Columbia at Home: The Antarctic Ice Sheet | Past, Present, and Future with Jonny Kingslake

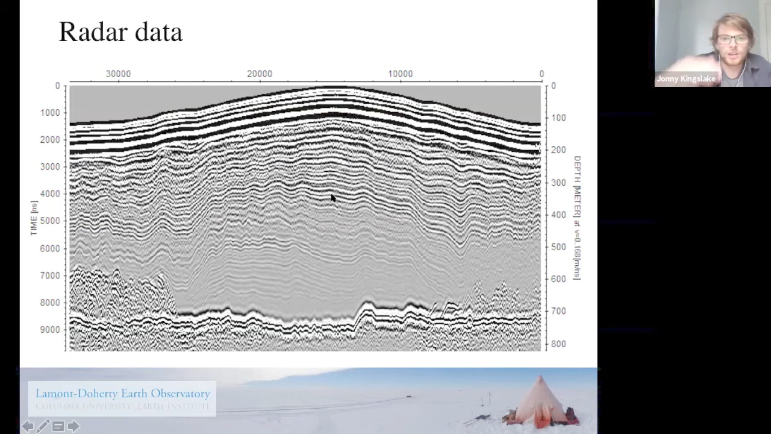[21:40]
Now, I'm going to show you some more cool structures within the ice, but in a minute. But for now, just check out these things which look almost like a barcode, these black and white stripes. And these are things which contain a lot of information about how the ice has flowed in the past, which I won't have time to explain properly.